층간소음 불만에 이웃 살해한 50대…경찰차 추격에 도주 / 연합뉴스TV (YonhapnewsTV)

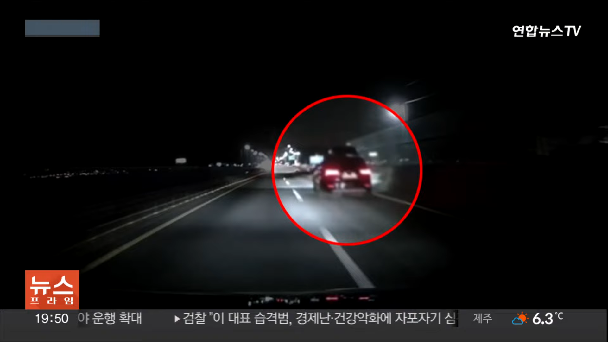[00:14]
검은색 차량 한 대가 엄청난 속도로 도주합니다. 경찰에 멈추라는 지시에도 아랑곳하지 않고 더 멀리 달아납니다. 역주행을 시도하는 차량, 길을 막자 경찰차를 그대로 들이받습니다.